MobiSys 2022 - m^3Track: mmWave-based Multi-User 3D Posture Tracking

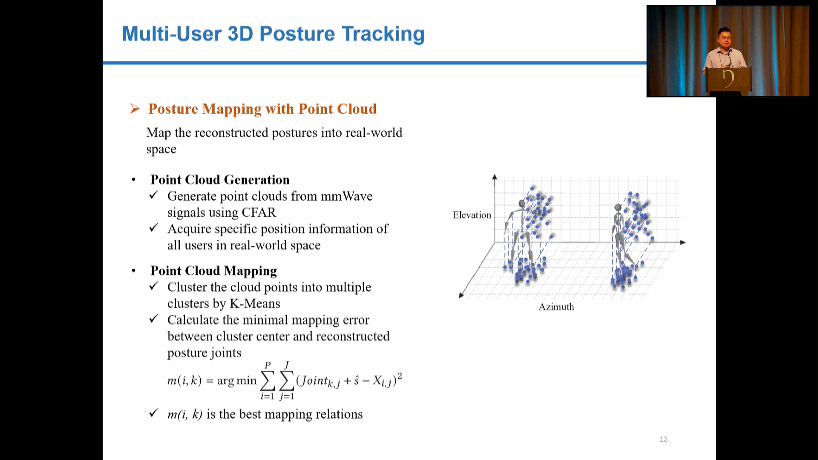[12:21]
Our solution is that we first cluster the CloudPoint into different clusters. For each cluster corresponding to a user, we calculate the minimum distance between the user's reconstruct posture and the CloudPoint, so that we can find a best match between the CloudPoint and user's 3D postures.